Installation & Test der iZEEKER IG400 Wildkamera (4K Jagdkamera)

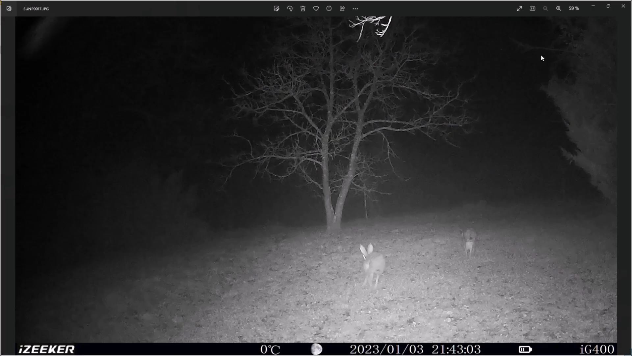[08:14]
Da kann man schon sehen, wir haben hier mal sicher zwei Hasen drauf. Und ja, sieht soweit auch gut aus. Die laufen praktisch hier einmal durchs Bild durch.
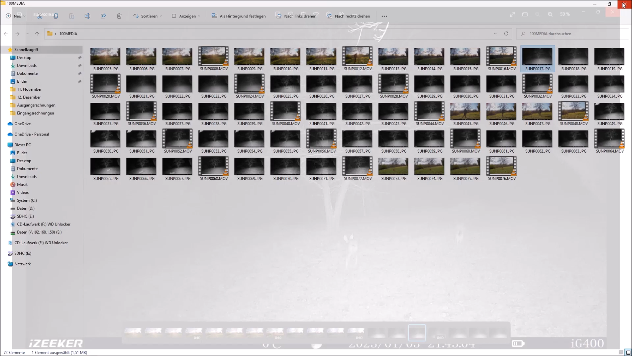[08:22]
Und dann würde ich sagen, gucken wir uns mal dazu nochmal kurz das Video an. Das wäre jetzt praktisch das Video von den beiden Hasen. Die hoppeln da praktisch jetzt hier quer über die Wiese. Ja, zwei zu gut. Gehen wir kurz weiter. Was haben wir sonst noch drauf? Auch hier nochmal irgendein Tier, das praktisch hier gerade sich vor der Kamera befindet und gerade durchläuft. Hier nochmal das Video dazu.
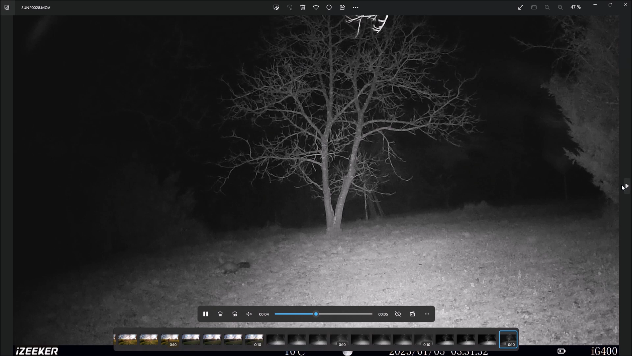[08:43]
Auch hier könnt ihr erkennen, wie sich das praktisch verhält und was es gerade macht. Ja, auch sehr gut.
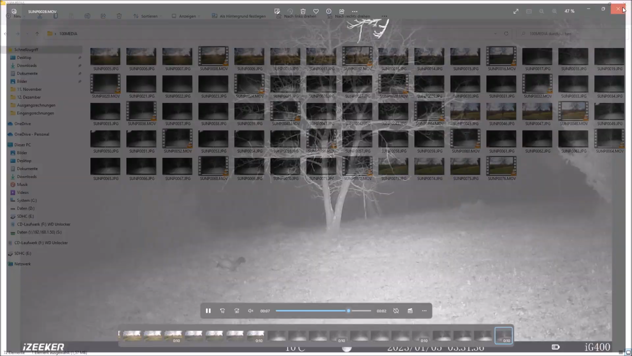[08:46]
Wir gehen mal kurz weiter. Was haben wir sonst noch drauf?
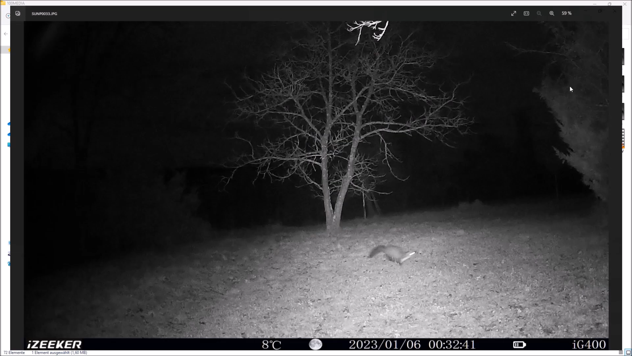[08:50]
Auch hier haben wir dann nochmal das gleiche Tier drauf.
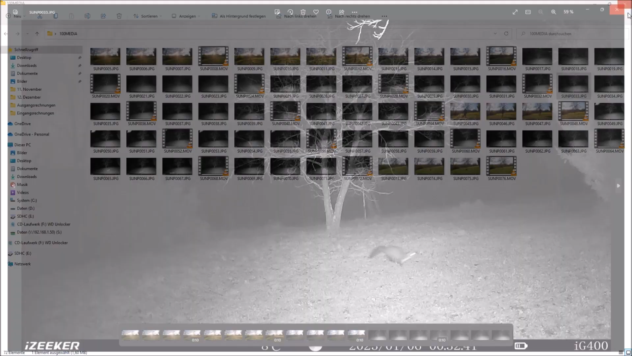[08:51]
Ich denke mal, das ist jetzt hier nicht so interessant für euch.
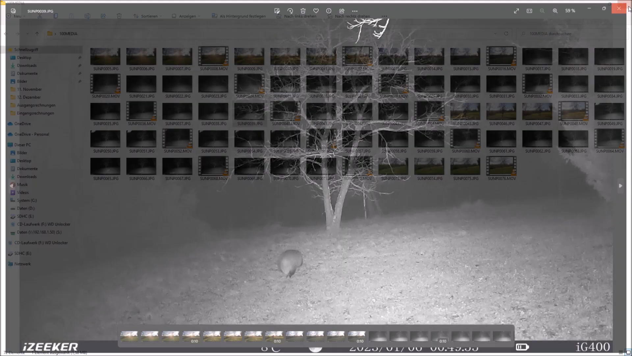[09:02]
Hier und ja, würde ich sagen, gehen wir mal kurz weiter hier. Ja, da bin ich nochmal drauf. Hier nochmal ein paar weitere Bilder.
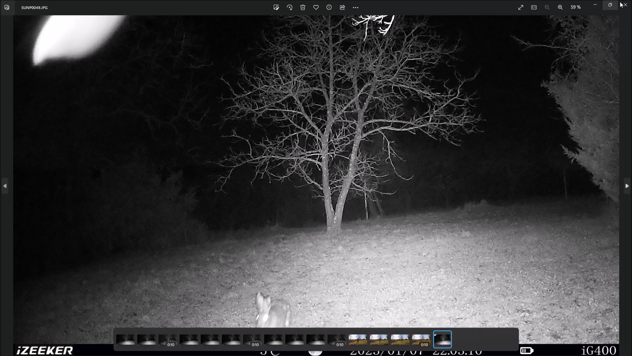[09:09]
Hier nochmal ein Hase, den wir hier erwischt haben. Dann würde ich sagen, gehen wir mal kurz weiter hier. Auch hier haben wir nochmal ein kleines Video. Ja, ist nicht mehr viel drauf.
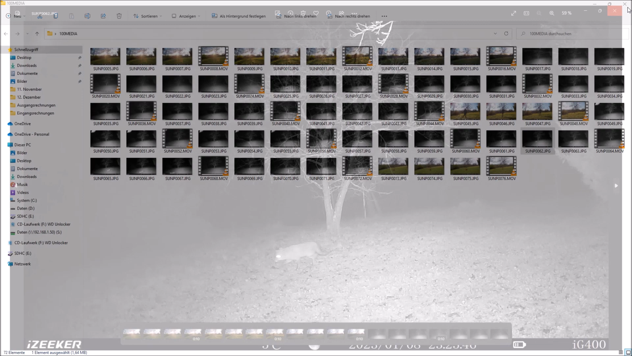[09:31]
Wir gehen nochmal kurz weiter. Hier haben wir nochmal ein gutes Bild vom Fuchs. Das wurde also auch hier wirklich sehr schön aufgenommen, wie es praktisch hier runterrennt.